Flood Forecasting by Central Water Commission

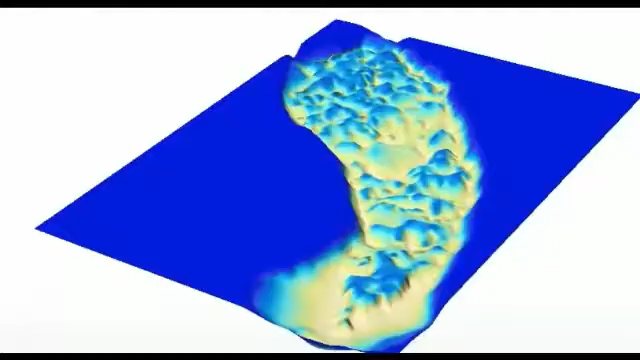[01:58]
topography and cross sections are measured before and after monsoon